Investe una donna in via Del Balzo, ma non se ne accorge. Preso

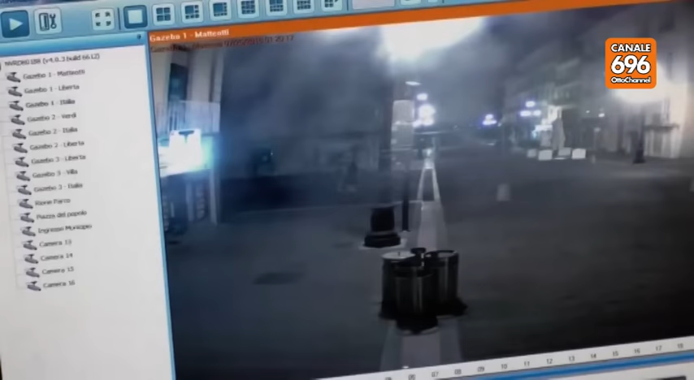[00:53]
Ora è caccia al proprietario di un'alfa 147 grigio, ripresa chiaramente con tanto di numero di targa, mentre dopo il pestaggio si allontanava lungo via Matteotti. Pochi metri e gli occhi dei vigili della videosorveglianza hanno registrato tutto, ma non solo.